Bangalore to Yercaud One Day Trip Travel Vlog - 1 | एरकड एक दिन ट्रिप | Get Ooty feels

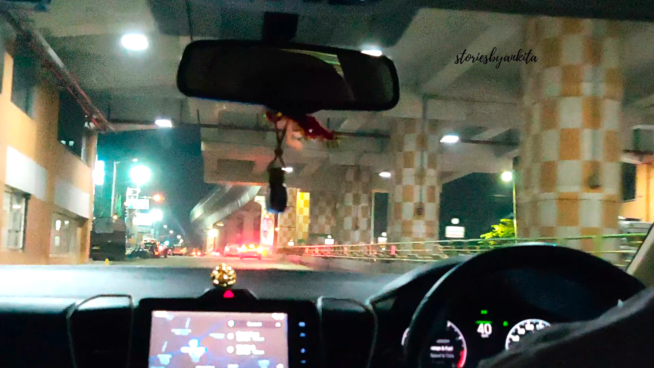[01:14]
Given it was almost a 5 hour journey with breaks of course, we started off very early. This is at 3.30 in the morning that you can see. Bangalore is still hustling. So this was at Silkport where we took a right turn towards Hosur.
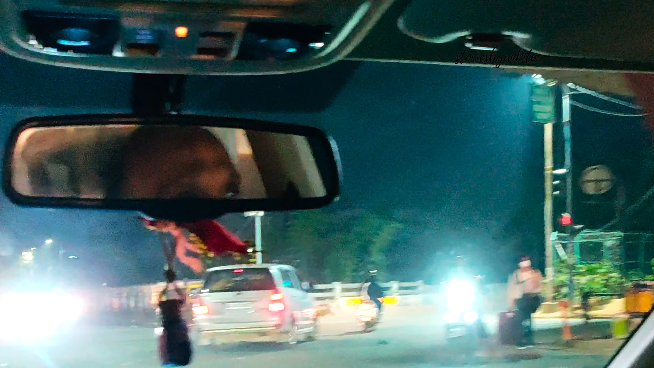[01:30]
It almost feels bangalore is never traffic-free. This is the scene at 4 or 4.30 in the morning. It was a long weekend so kaffi rush tha.